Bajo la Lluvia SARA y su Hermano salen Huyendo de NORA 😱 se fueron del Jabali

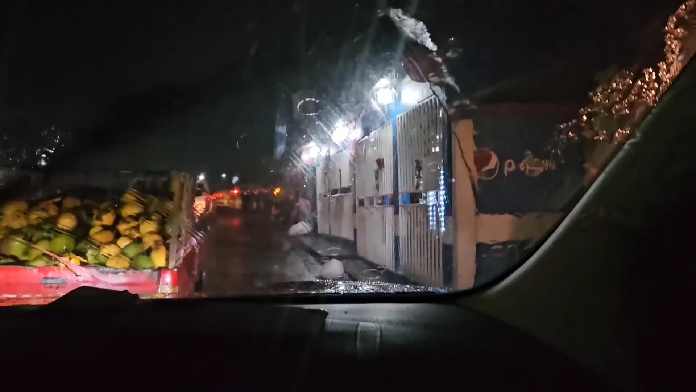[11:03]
Bueno, entonces amigos, como ustedes vieron, pues ahí la Sara ya va de camino otra vez, y ahorita sí, bajo los aguaceros, ya la aventaba un tráiler, yo creo que lo grabé. Si no, le grito: Sara, no seas a un lado.
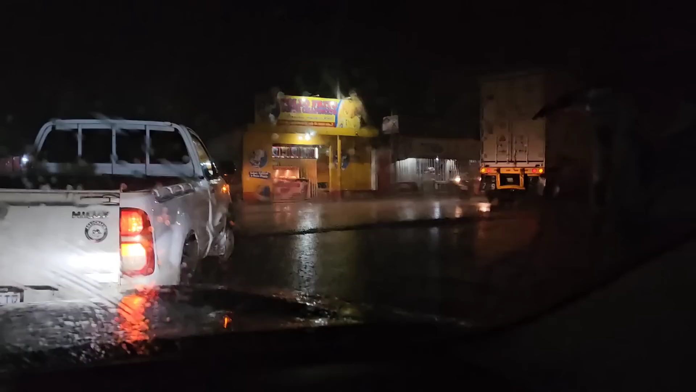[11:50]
Esta es una de las rutas más conocidas por todos los guatemaltecos. Allá están esos cabrones, ¿eh?
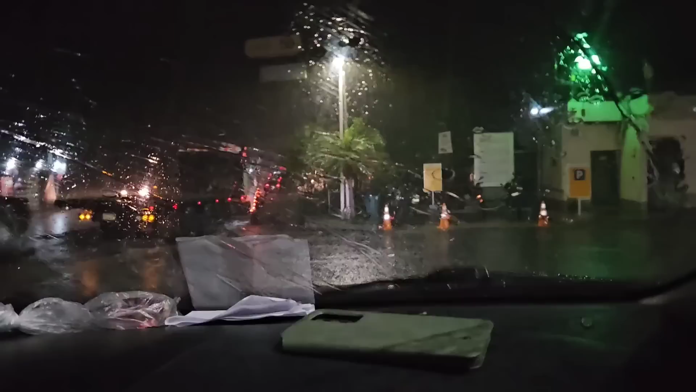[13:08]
¿Por qué? Porque me gustó cómo la Sara caminaba debajo del agua. Y le iba a pasar ya mero un carrito pequeño. No de esos, ¿ve?